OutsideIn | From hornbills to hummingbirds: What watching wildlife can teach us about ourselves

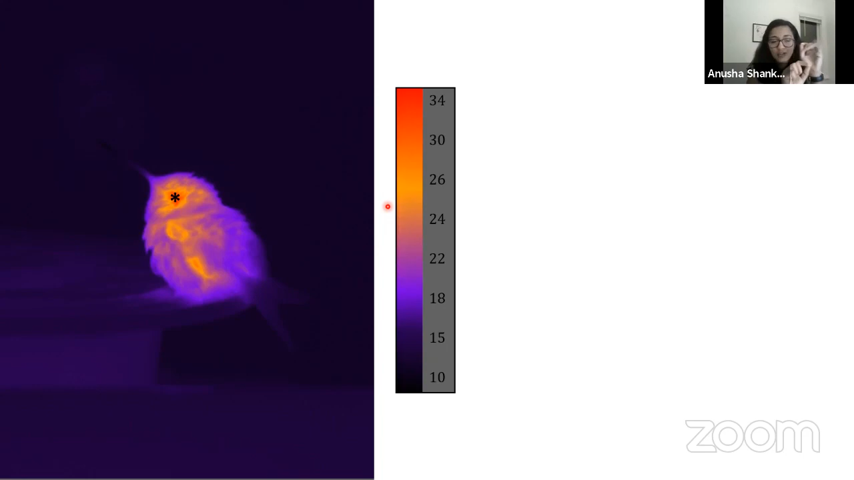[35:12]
And around the eye, it has the least feathers, so you can see through to the skin, and it's the warmest part that we can see. So that's what we're really interested in, looking at that eye temperature. I'm going to play this video, and you can see that the hummingbird is breathing. Its eyes are closed, I'll tell you, but it's asleep. So it's using up energy like normal. Its body is at a high temperature. This is a video, and I promise it's a video, it's not just a photo, of a hummingbird that's in torpor.
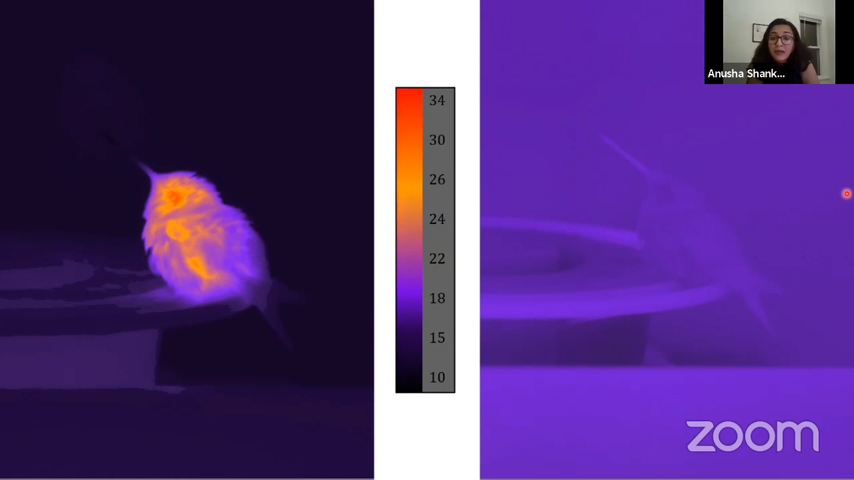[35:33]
And it's cold. It's become like an ectotherm, right? It's let go of the control of its body temperature, and it's the same temperature as the outside air. And it's like your laptop going into hibernation mode. It's saving so much energy, like 90% of the energy or something around there when it's in this kind of state.
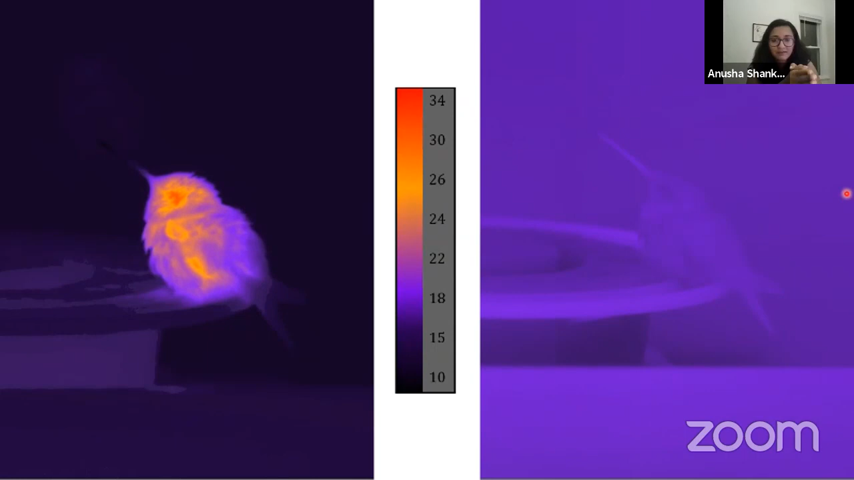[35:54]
But it can't do anything for 20 to 30 minutes until it warms back up. So I'm really interested in this strategy.